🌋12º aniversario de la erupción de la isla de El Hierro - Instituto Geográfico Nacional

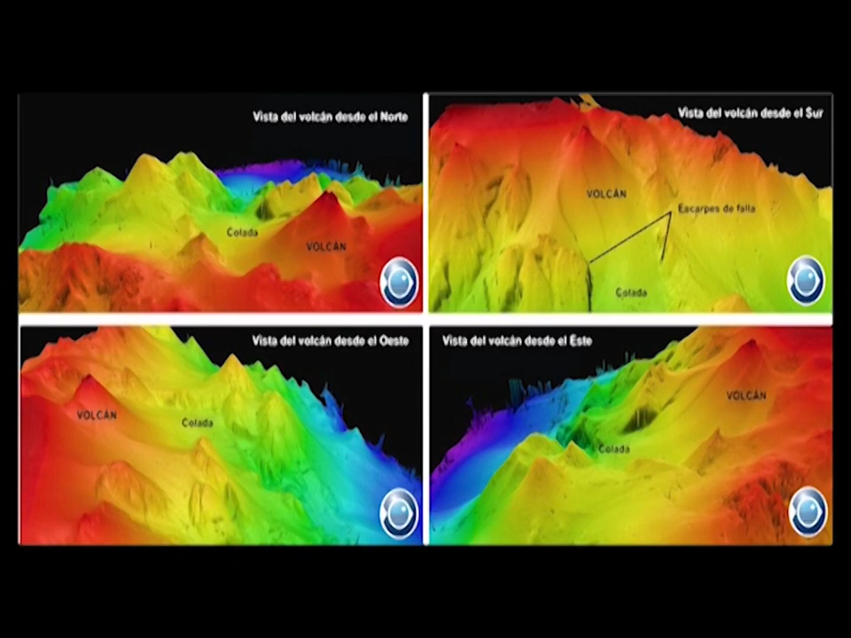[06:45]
El nuevo cono volcánico tiene su base a unos 350 metros de profundidad,